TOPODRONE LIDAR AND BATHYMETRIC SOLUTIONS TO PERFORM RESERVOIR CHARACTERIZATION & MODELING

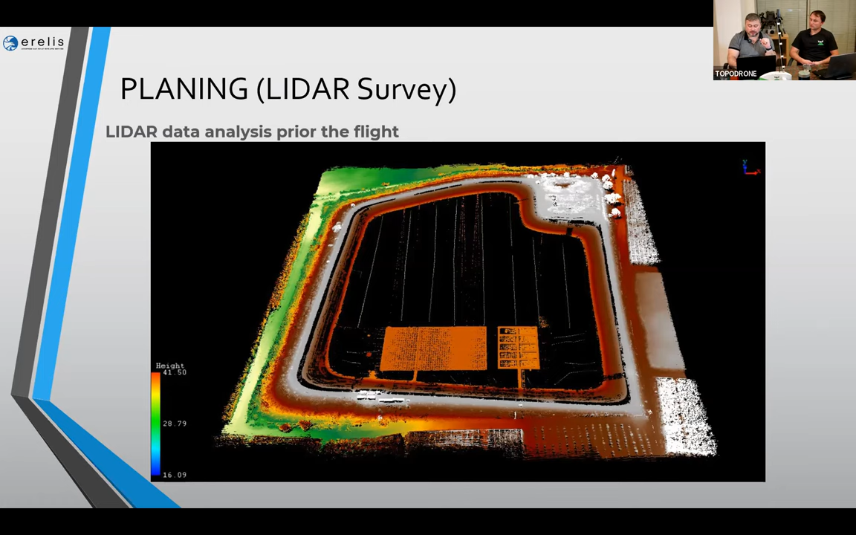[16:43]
operator interference in the process. But in 85%, it's going completely automatic. So the LIDAR data, and then it's execution stage.
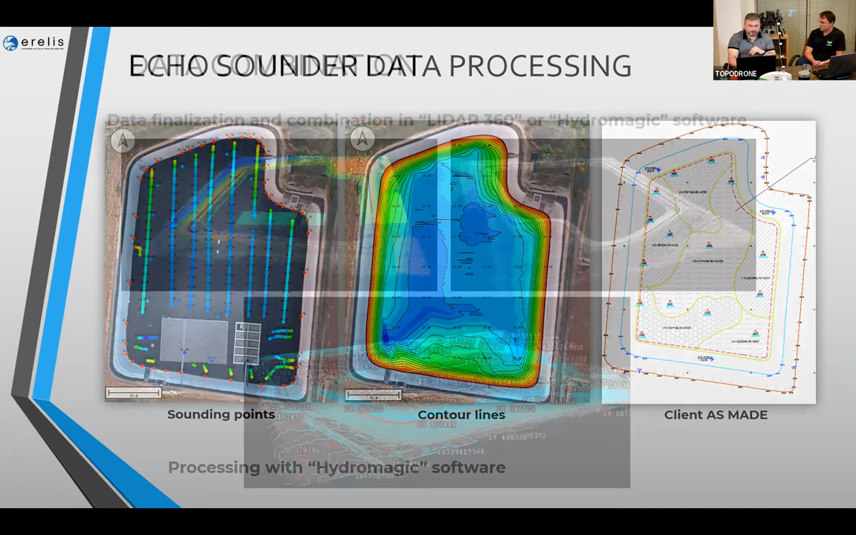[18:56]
Of course, this is the data finalization and combination with LIDAR 360 software and Hydromagic. So this is what I mentioned before, that we can take the data collected by the AquaMapper, export it to the point cloud, and then to merge it together with the data produced by LIDAR. Okay, of course, after the noise filtering and all necessary filters that we need to apply,
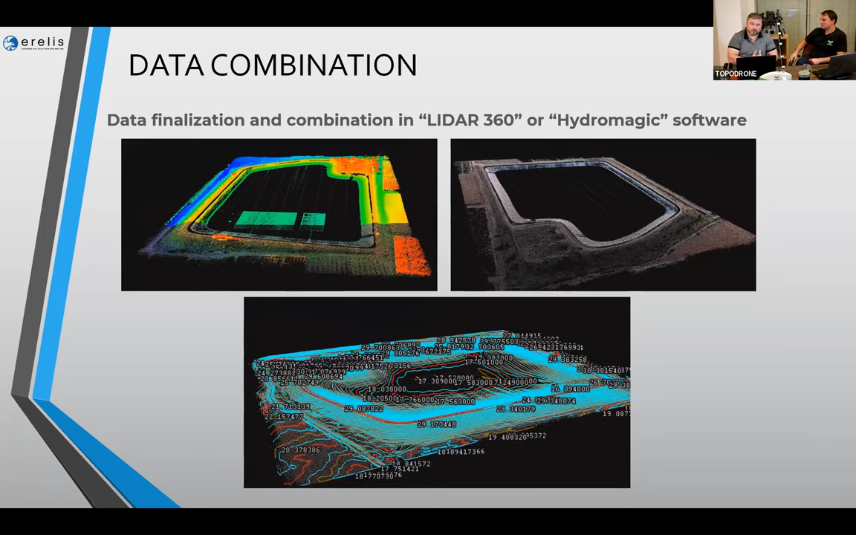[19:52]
So this is what I mentioned before. It's we get complete data, okay, doesn't matter if it's outside the water, inside the water, of the DTM.
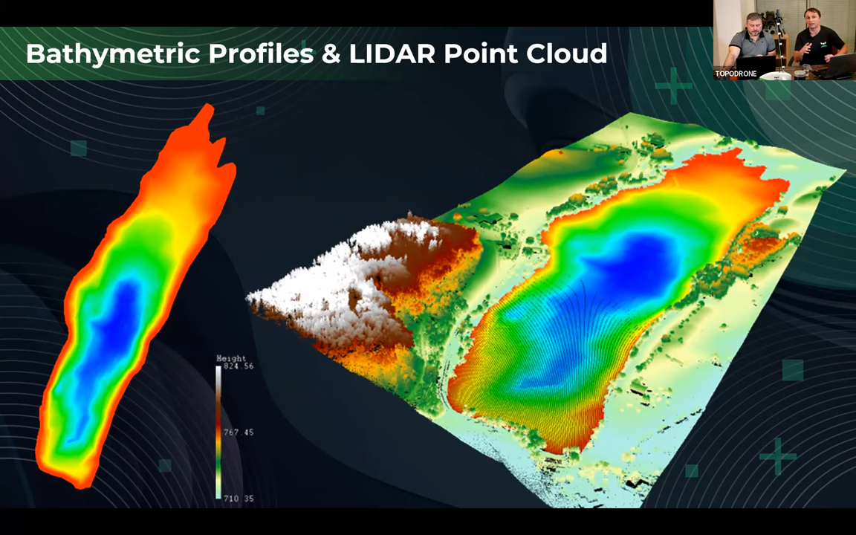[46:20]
And the depth of this lake was around 70 meters, I would say that. What I would say that we found a lot of human objects, created objects like tubes, like pipelines inside of this lake. So it's easily recognized because of the density of measurement. And what else?
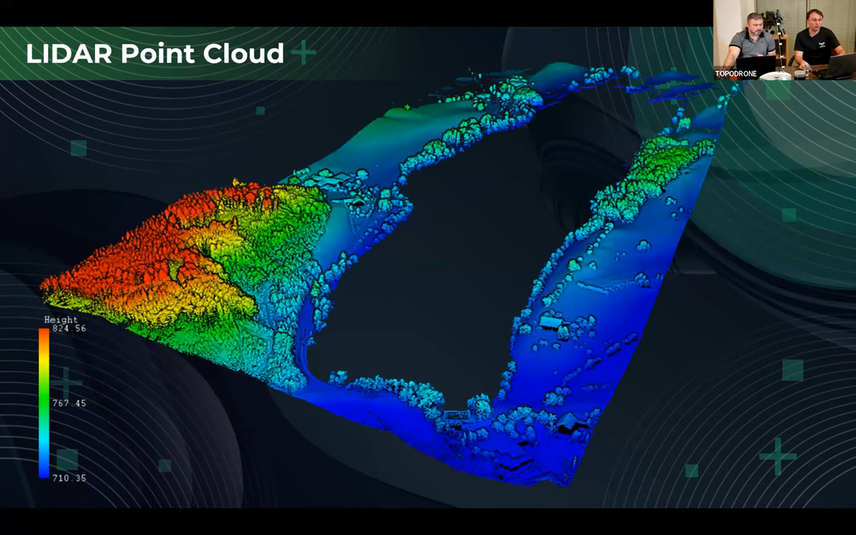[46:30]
And after that, you can classify point cloud, LIDAR point cloud. You can extract terrain, you can classify buildings, remove forest, everything, and combine with the bathymetric data. As a result, you will be able to make topography survey. You will be able to create map in one day for the area around 100 or 200 hectares. And you don't need to bring a lot of people with you, just one or two people, just one pilot or one guy who is accountable for data processing and to observe and to look after the drone when you fly, just to check everything.
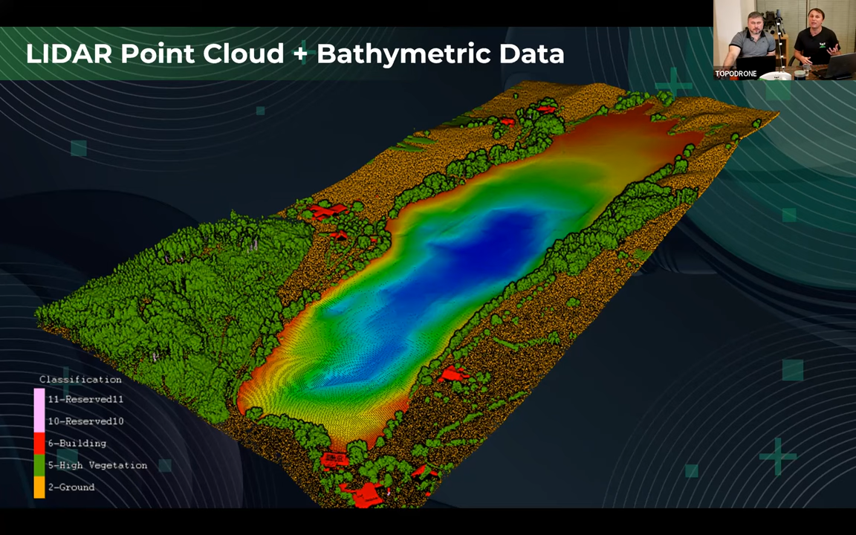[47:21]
And it's amazing. It's totally changed the way of bathymetric survey, hydrologic survey and mapping of coastal area. Of shallow water. So it's something amazing. It's changed my mind, really. So, and after that, what you need just classify point cloud from the LIDAR. It takes several seconds, and you will get a contour lines, and you will get a clear seabed or riverbed.
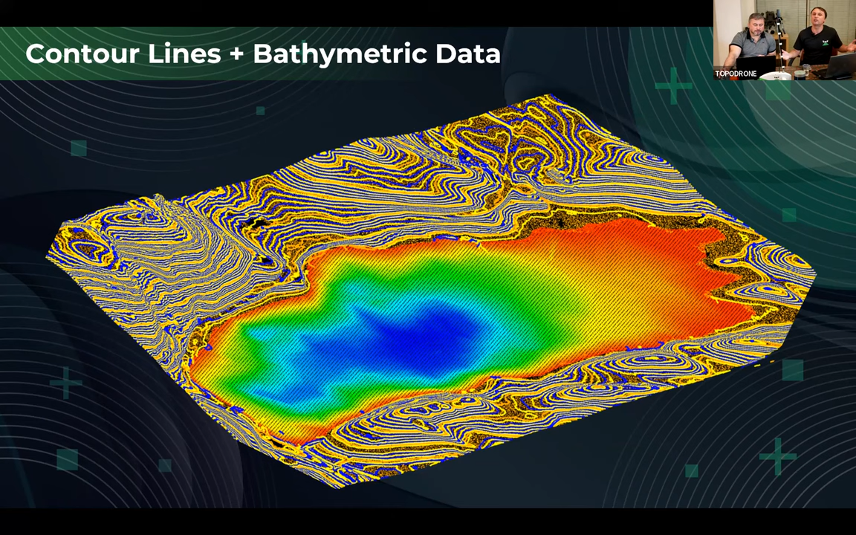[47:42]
What you need more? Just to vectorize data in the office, to vectorize buildings, roads, and so on. So it's real results. What else? And here I would like to show you some profiles, how it is aligned. So you have a profile of the terrain and you have a profile of lake bed. So you can analyze it and you can analyze it in any point of view. It's amazing results, really. So what else?
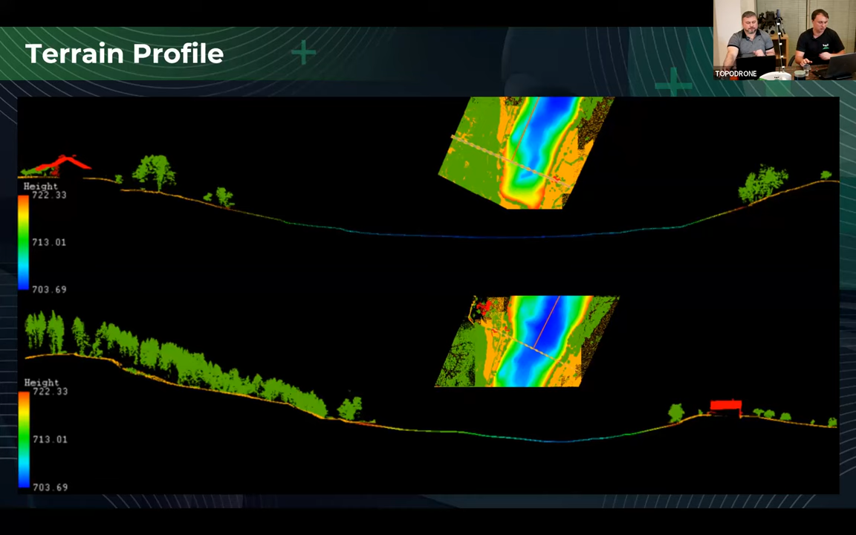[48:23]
I would say it's my short presentation. And if you have any question, I will answer them. And after that, I can show data processing in real time if you want. If you want, of course. Few words about the angles. Okay, you mentioned that it's very important
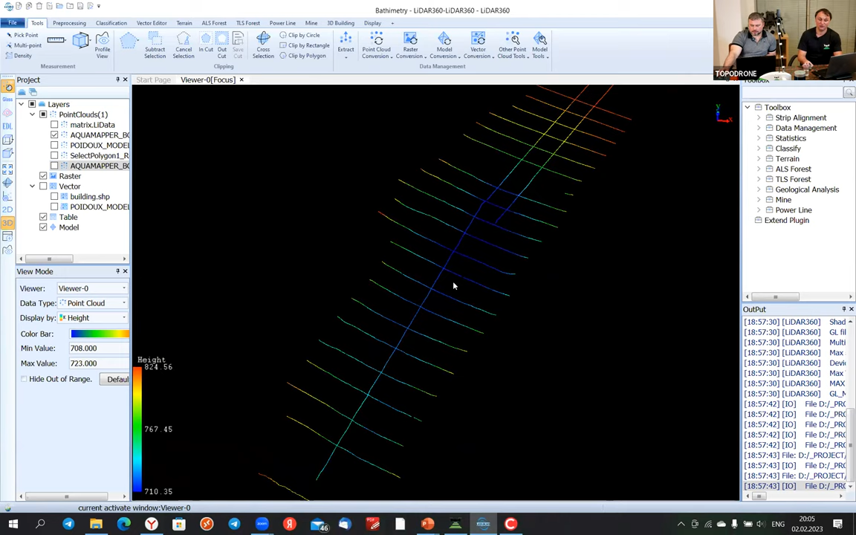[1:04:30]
And as you can see, we have several cross sections. And with these several cross sections, we can identify the accuracy of the measurement. We can identify accuracy of the measurement because we have a cross-section and we can check the accuracy between several lines in different directions. For example, here we have a line.
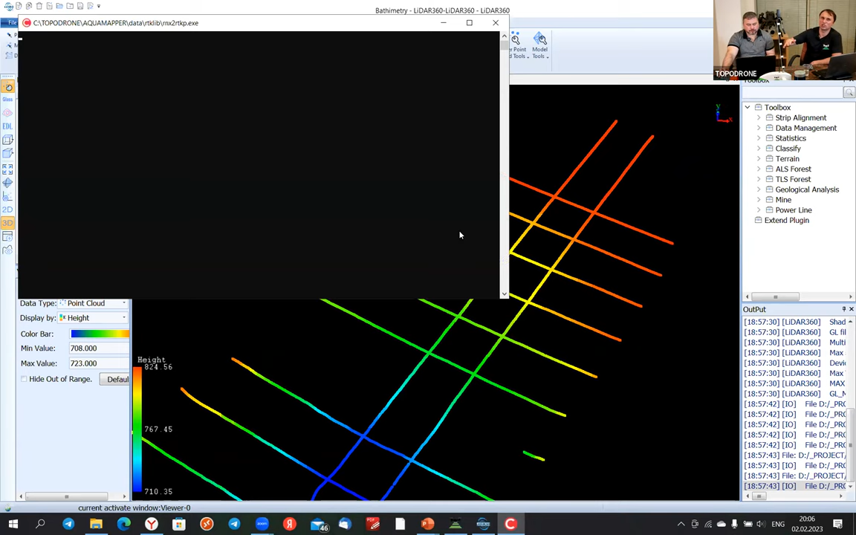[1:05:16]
And this one, it's a lines.